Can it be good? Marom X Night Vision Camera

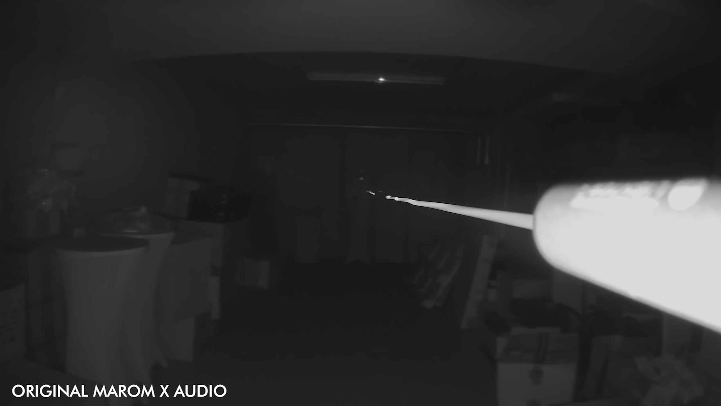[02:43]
It was very pretty from my perspective. But the tracer is actually really reflecting the IR light.